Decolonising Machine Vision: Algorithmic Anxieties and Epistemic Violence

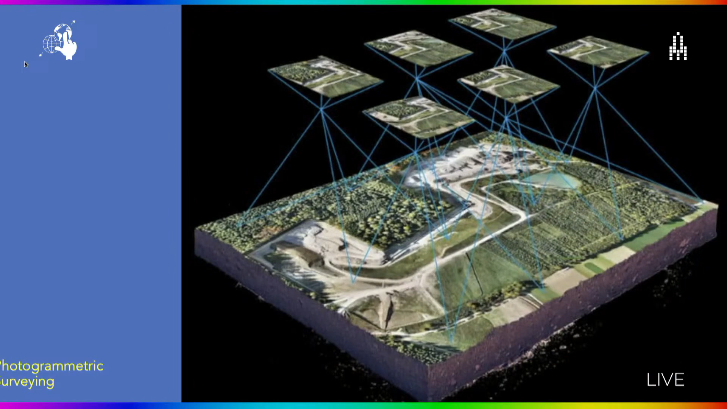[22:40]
the way in which photogrammetric surveying is being predicated in these cartographic processes, these triangulation mappings that you see in Description de l'Egypte. And then start thinking about aerial surveillance.